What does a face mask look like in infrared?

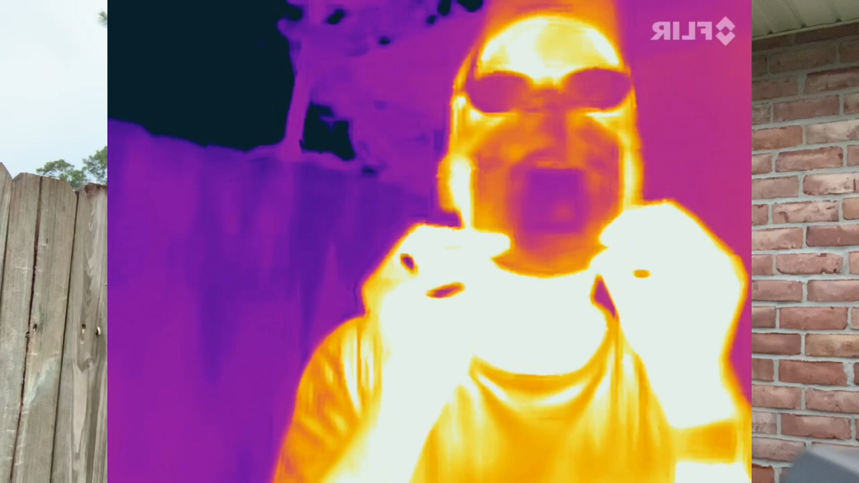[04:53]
You don't want air coming out the side or coming in the side. You want it to go through the filter. Okay, this one actually fits pretty well. It needs to be tight. I feel like Darth Vader when I look at it. And what if I just talk normally then you can see when I breathe in and breathe out you get different cool effects. I really like this one. Breathe in through my nose. Out through my nose.
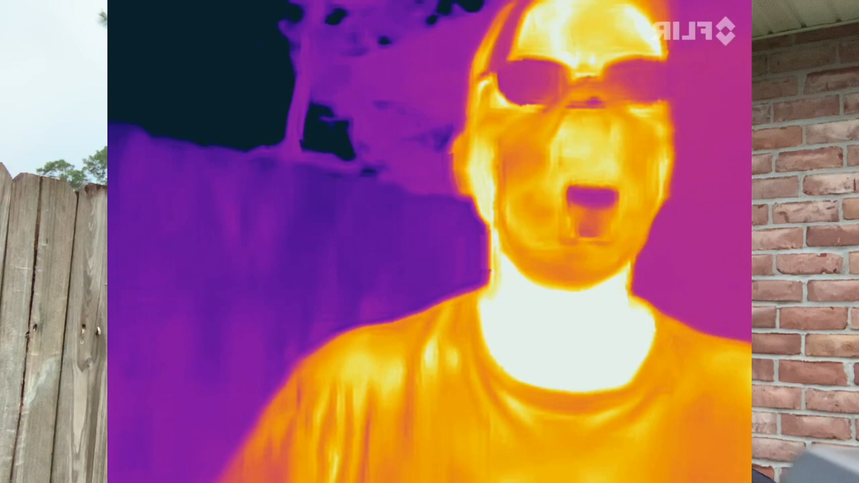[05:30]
Now I'm going to breathe in through my mouth. Out through my mouth. Okay, so that's it. So, you know, the infrared camera can't see through.
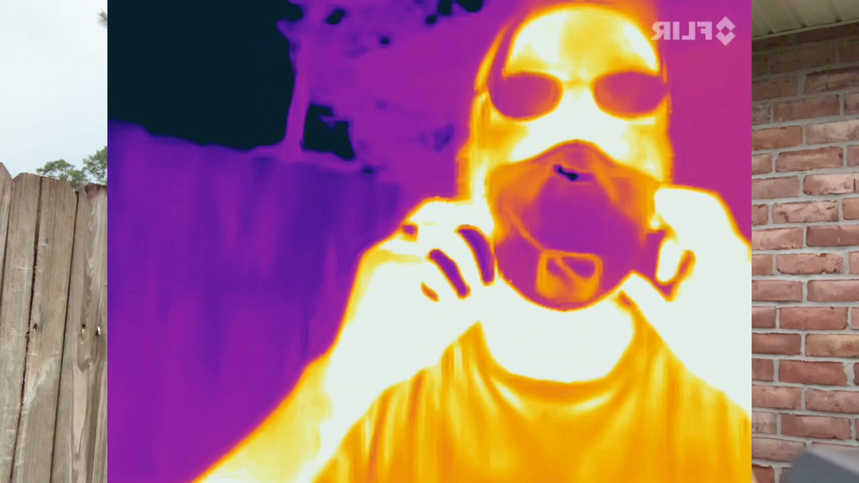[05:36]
It can't see through this stuff. It can see through some things and it can get an image of what's below you if that part is wet.
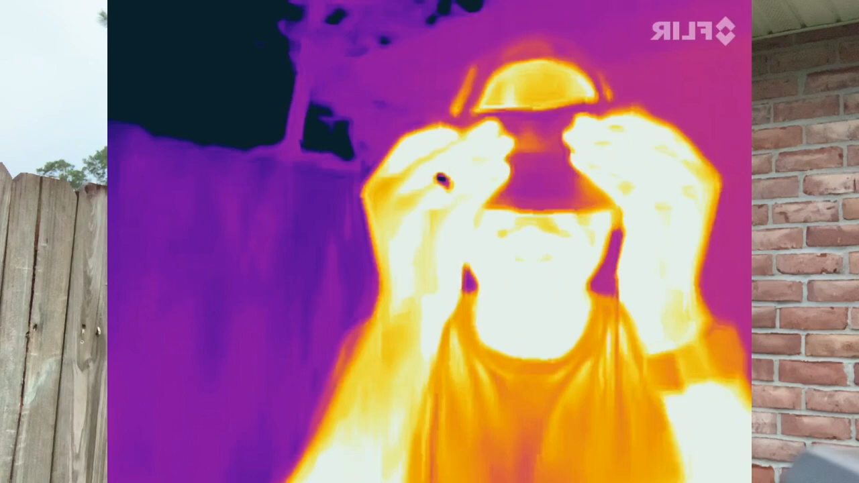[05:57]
I can even hold it to my glasses, I bet. And, you know, I don't even know if I'm what it's seeing now because I can't see.